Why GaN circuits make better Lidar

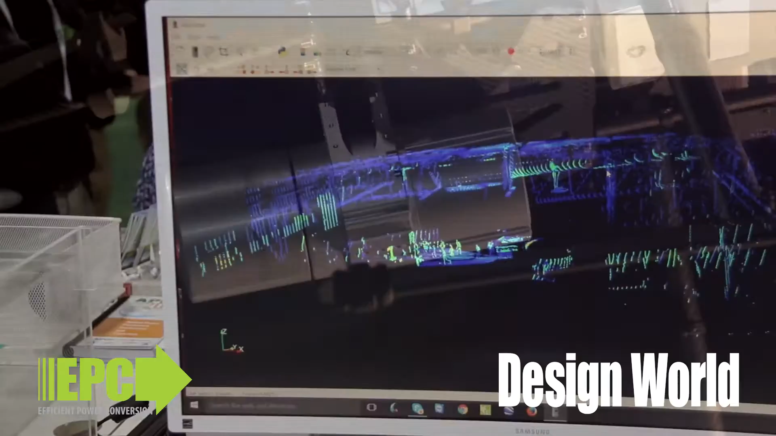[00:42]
pulse of light that goes at a higher current so there's more light in a shorter period of time than you can with any other technology,
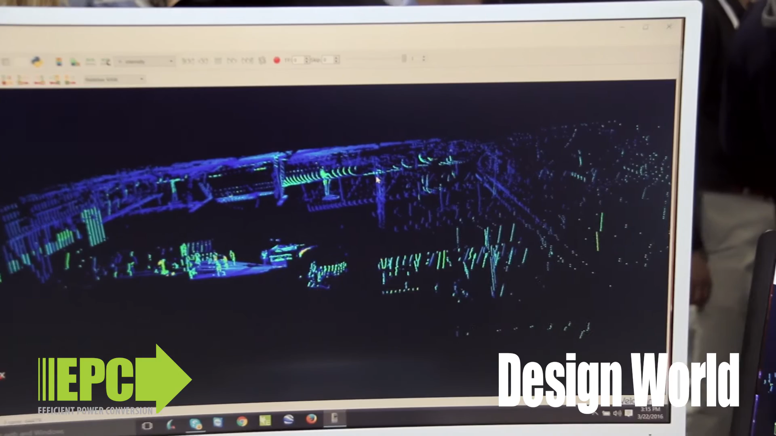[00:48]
and that's why it's used on all the autonomous cars and soon on augmented reality systems and lots and lots of drones around the world.